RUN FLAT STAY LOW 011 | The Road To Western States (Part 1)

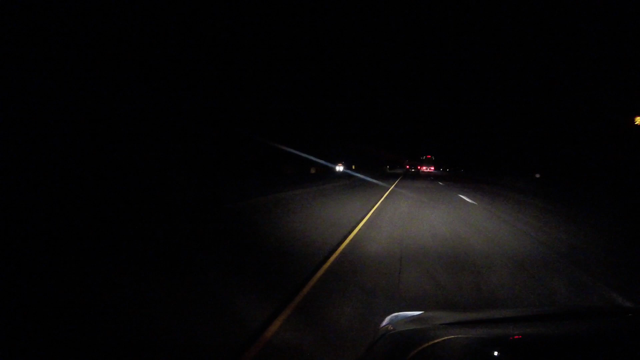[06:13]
What do you know? Jamil's got me driving on some back roads without lights again.